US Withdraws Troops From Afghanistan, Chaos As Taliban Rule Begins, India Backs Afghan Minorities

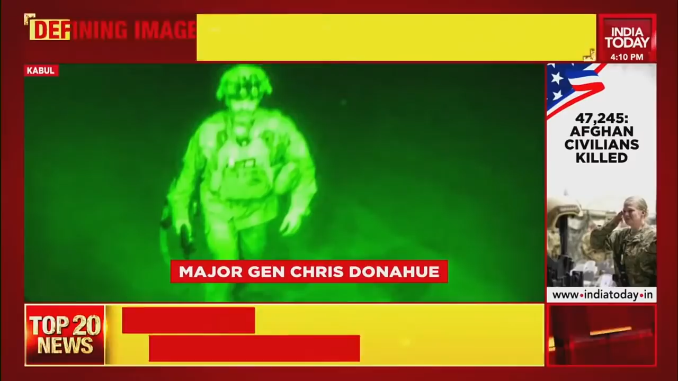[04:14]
is now seen as a defining image of America's hasty and humiliating retreat from Afghanistan after a 20-year war.
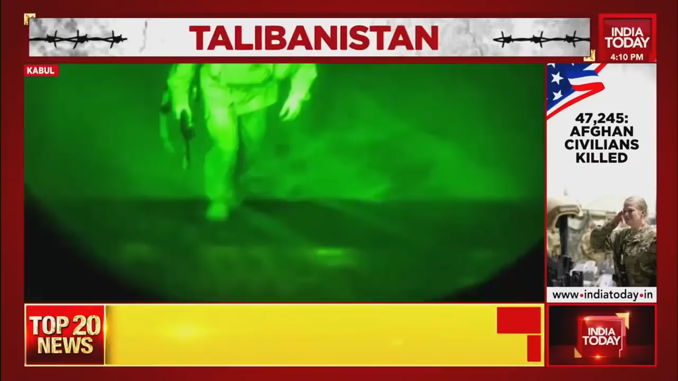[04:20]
Major General Chris Donohue, commander of the 82nd Airborne Division, can be seen leaving in a C-17 aircraft, ending America's mission in Kabul. He's seen stepping into a globe master with someone snapping him from inside the jet, capturing the fading lights of the deserted airport in the background. The image was described in the handout provided by the U.S. Central Command, which said that Donohue boarded the plane along with the last U.S.